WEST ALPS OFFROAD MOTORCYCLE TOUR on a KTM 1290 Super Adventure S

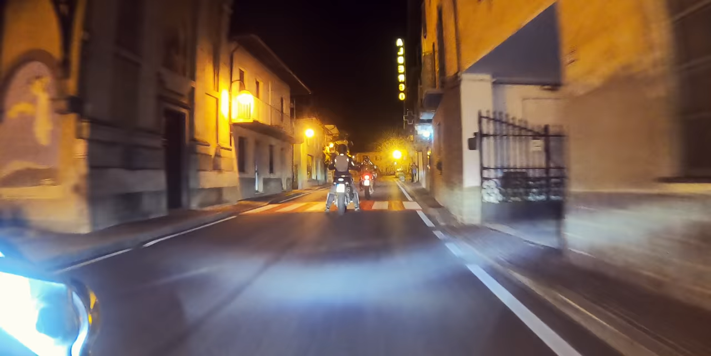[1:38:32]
At some point Chris traded places with Thomas.
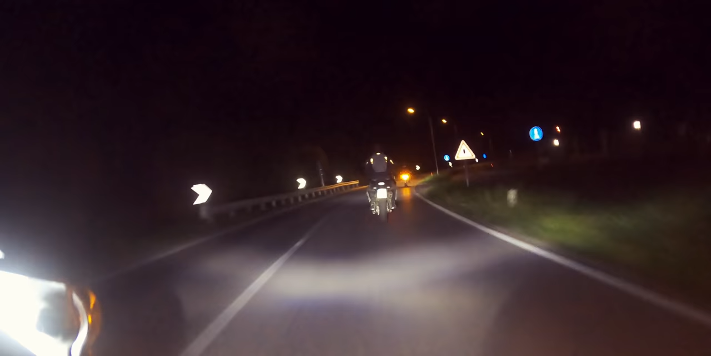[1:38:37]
And Chris was riding the KTM that I was towing, and Thomas was riding Chris's 1250 GS back to camp. It was a long night, but eventually we made it back safe and sound to the camp.